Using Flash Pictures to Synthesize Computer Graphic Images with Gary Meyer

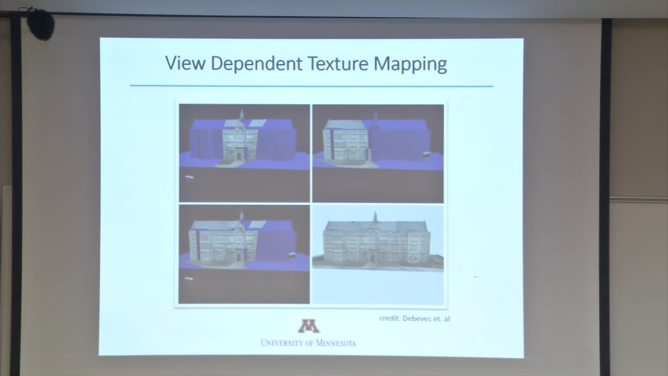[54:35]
You see these cameras that are positioned around the building, taking pictures.
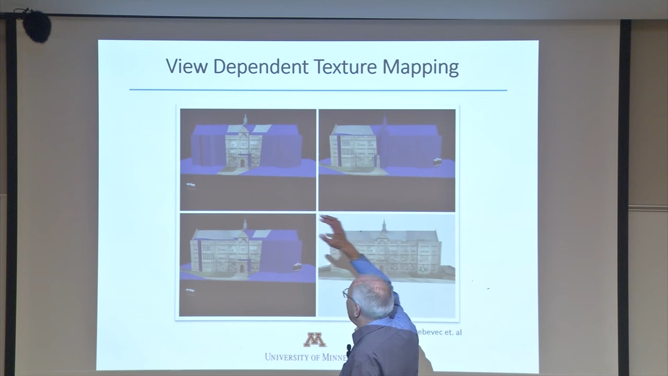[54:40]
And then, given that you know the geometry of the building, you just map the data in the pictures back onto the surface.
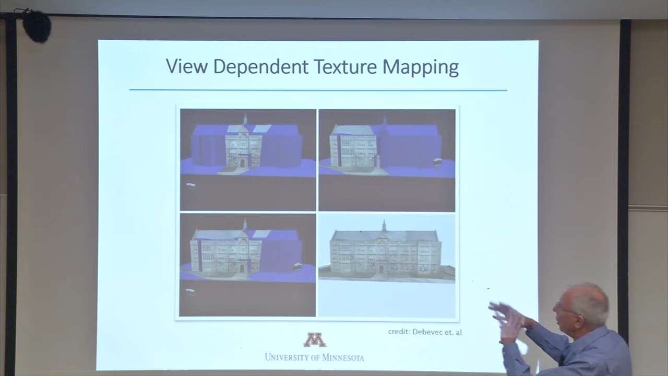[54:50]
And if you do it carefully and you line everything up, you get back this version of the building from some novel vantage point.
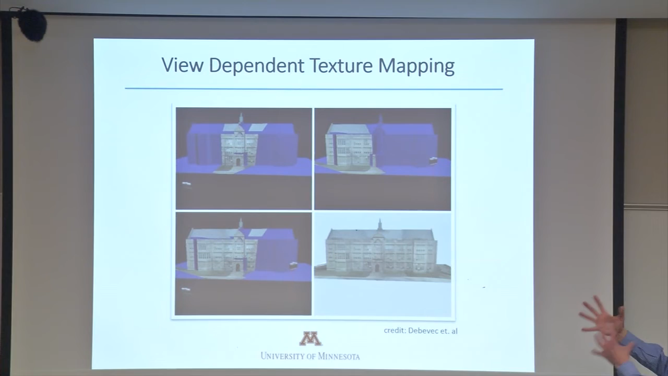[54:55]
That's the whole point, is you want to make a picture from a point of view where you didn't take a picture.